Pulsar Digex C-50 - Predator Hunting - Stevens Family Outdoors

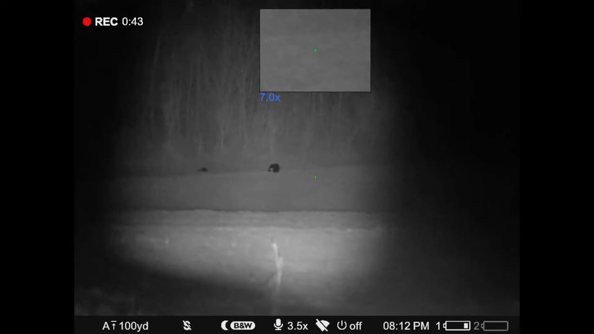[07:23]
infrared light zoomed in as far as he could, but he really wouldn't have needed to do that, as you'll see in just a little bit here. Tommy says there's two of them, and, uh, that spot on the left, uh, might be a cub bedded down, but I think it was,
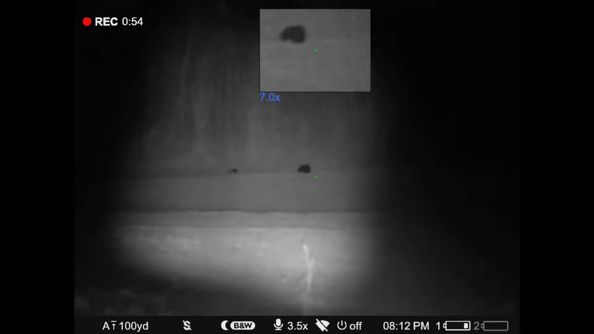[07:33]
um, something else that was, um,
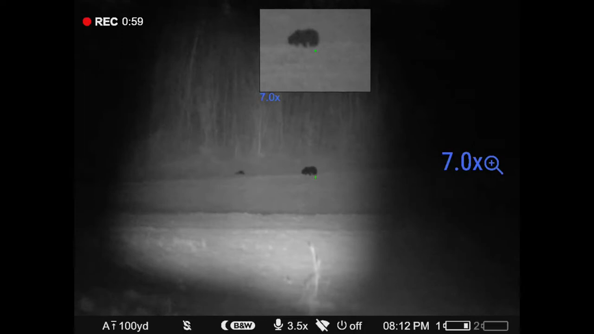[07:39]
shining out there because it never moved the whole time we were watching it for five minutes.
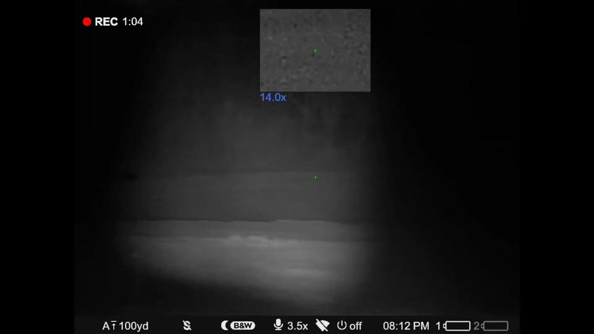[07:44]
Now, if you're interested in one of these scopes, um, you can get ahold of Travis at foxoptic.com and, uh, mention the promo code SFO for Stevens Family Outdoors,
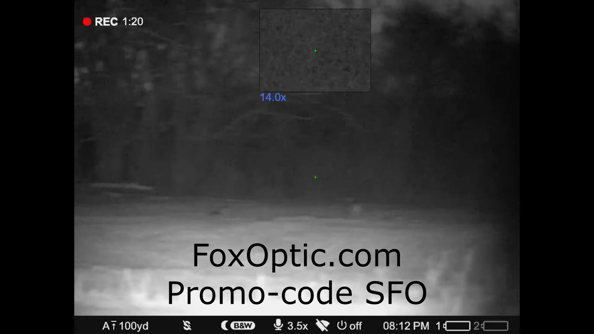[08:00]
and, uh, he'll take care of you and give you a percentage off on that.
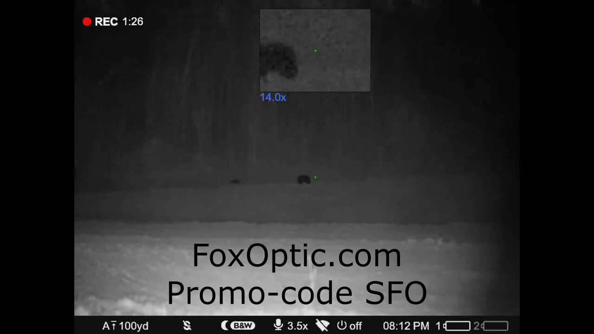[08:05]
Uh, did you just see those deer out there in the field with the, um, with the, um, with the bear?
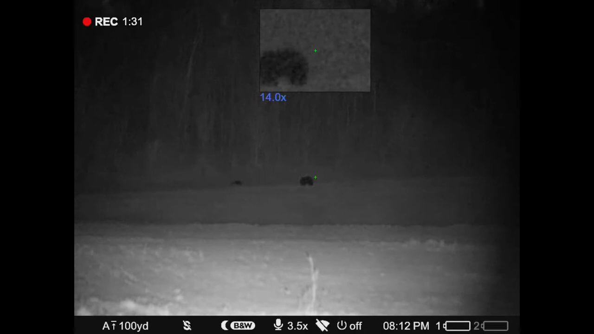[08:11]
I think this bear had just come out of hibernation because this is back in March, uh, of this year, 22.